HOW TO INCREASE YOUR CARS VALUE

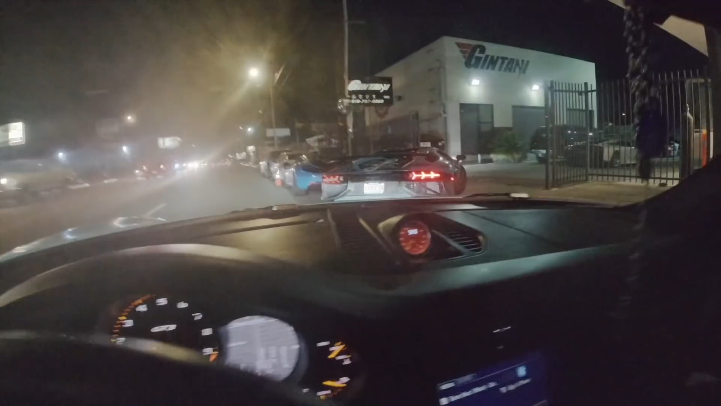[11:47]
going on here oh there's dean's car
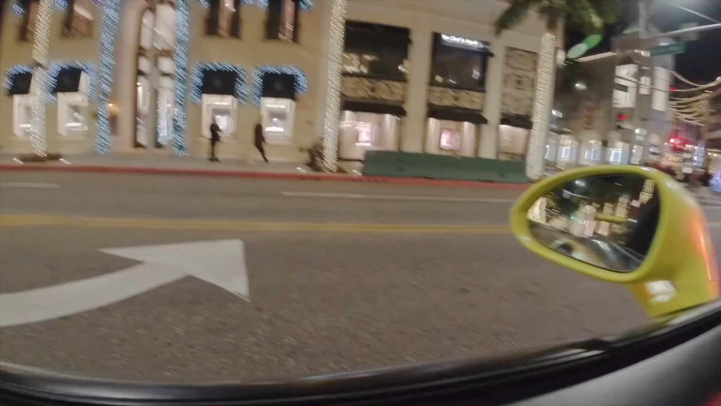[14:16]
wow we're always drawing a crowd look at this lady she's running
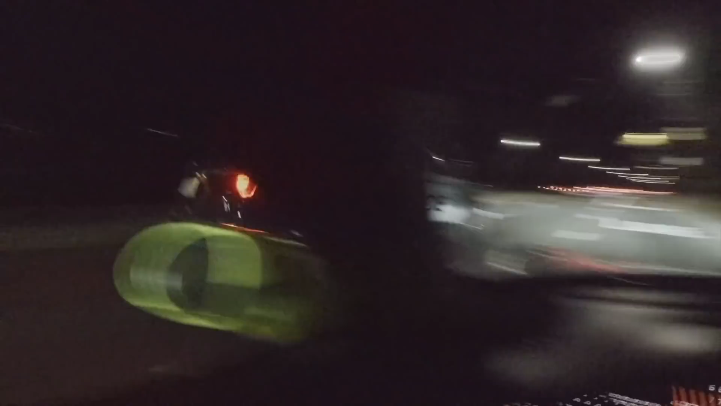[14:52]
Should I get out of this bus lane Oh Uh oh